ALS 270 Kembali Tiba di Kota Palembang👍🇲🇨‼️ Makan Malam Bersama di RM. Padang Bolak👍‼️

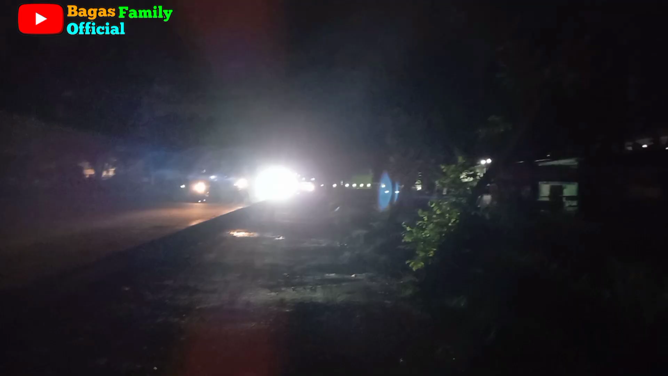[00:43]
Jadi kita sudah berada di Jalan Soekarno Hatta. Jadi LS270 sudah melintas di Jalan Musi 2 teman-teman ya. Oke, kita di sini kita tunggu di sini di Jalan Soekarno Hatta. Cor-coran. Nah, itu depan itu kios minyak ya, lepas dari kios minyak.
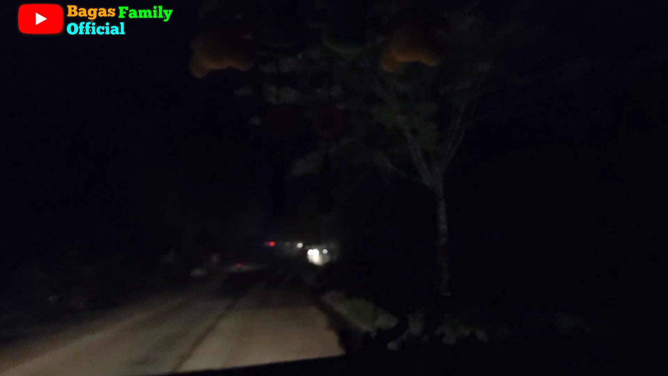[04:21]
Nah, yang sana tadi macam lindungan. Oh, lampu merah, ini? Lampu merah tadi. Oh, ini? Ini Grand City. Oh, Grand City. Arah terminal ya. Lampu merah yang tadi Bang Alim setelah poligon. Nah, itu lampu merah macam lindungan.
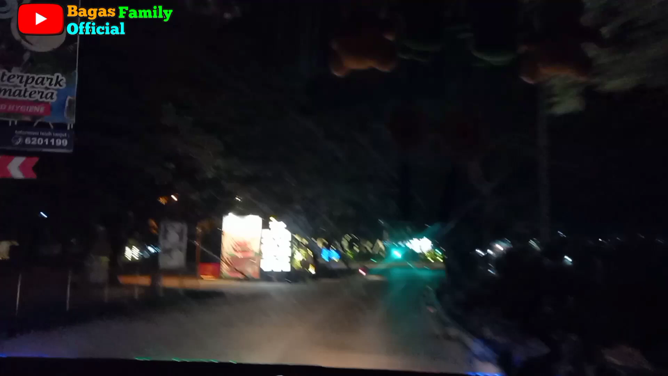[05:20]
Ini perumahan Ciputra ini. Grand City.
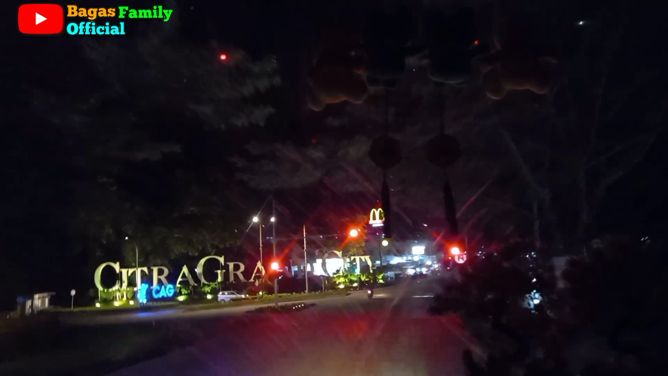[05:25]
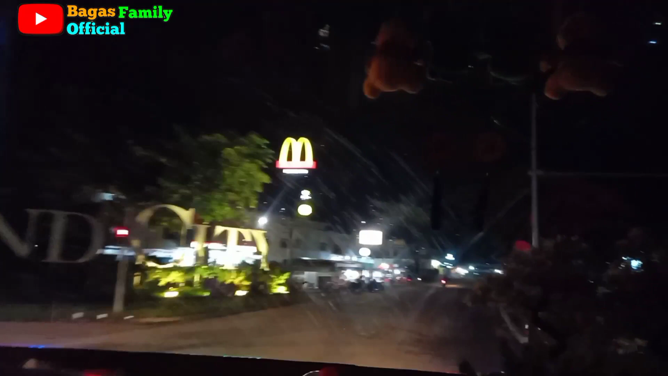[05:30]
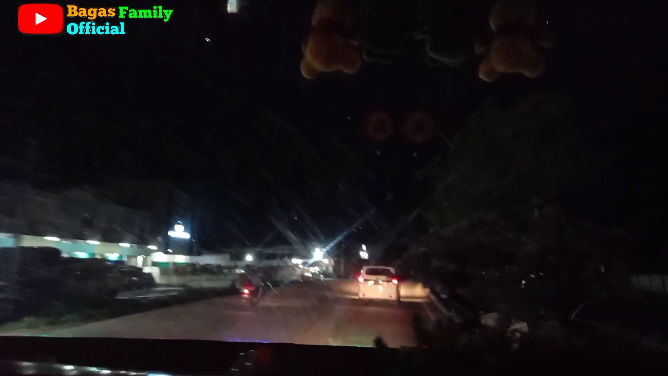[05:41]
Solar ini, bensin mengular ini Bang Alim.
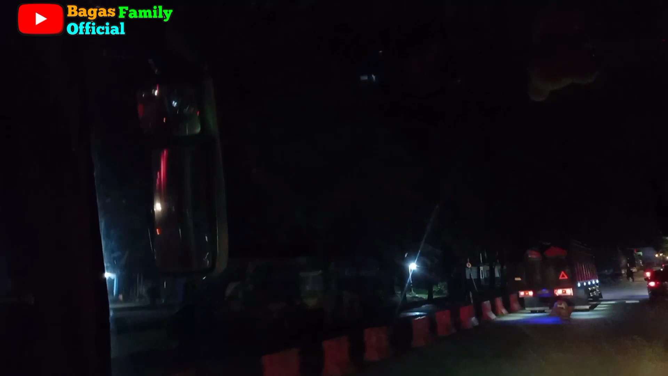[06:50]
Jumat yang barokah ini. Ya, Jumat ya. Barokah. Terminal alang-alang lebar. Biasanya ini truk-truk banyak yang istirahat sejenak di sini.